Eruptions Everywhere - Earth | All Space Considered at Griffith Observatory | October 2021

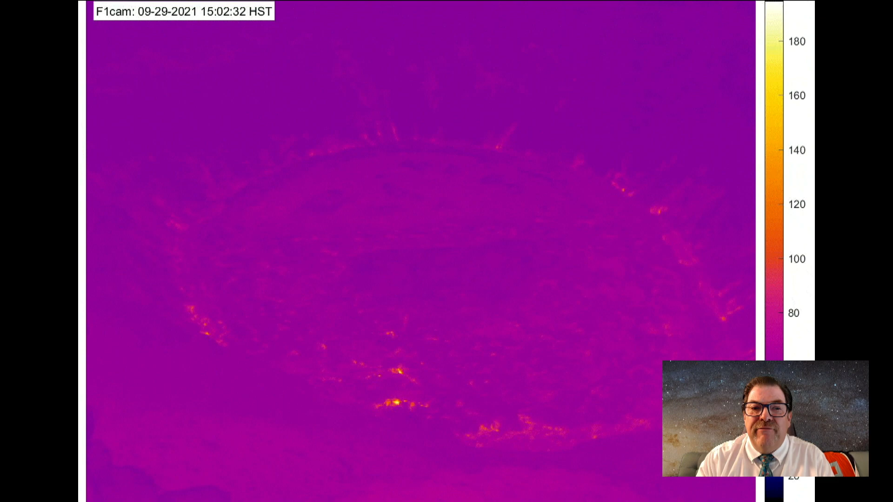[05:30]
And then finally, in this little movie here, you'll see overnight this is an infrared view.
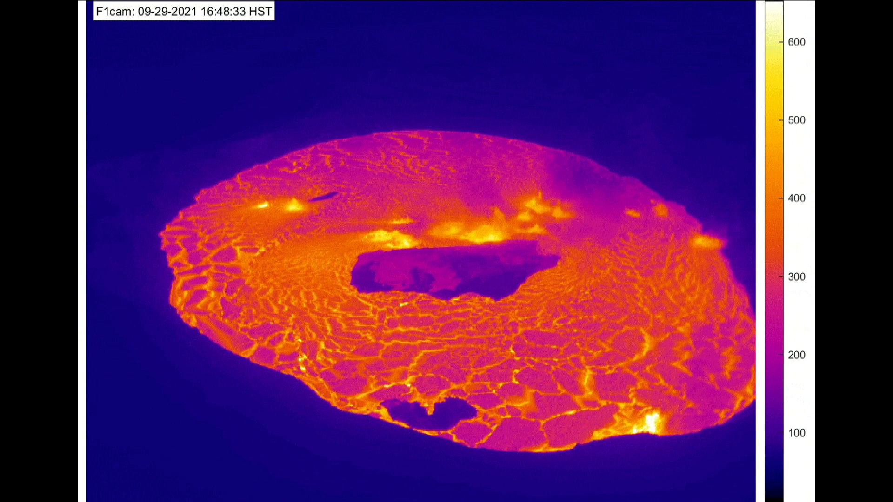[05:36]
The entire surface pretty much just, boom, turns into liquid lava.